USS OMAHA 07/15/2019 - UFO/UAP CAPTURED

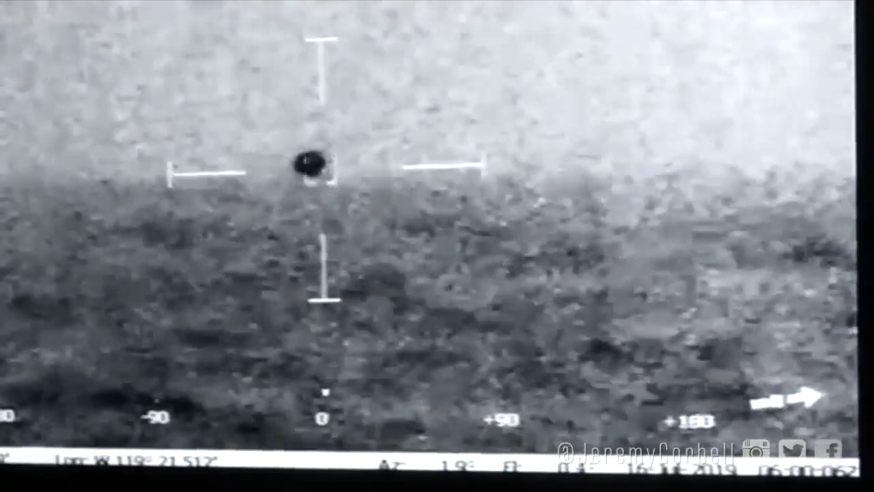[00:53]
Yeah, we have 31 knots, sustained wind, top side, gust of 40. Splashed. Mark все, very arranged. Thank you very much.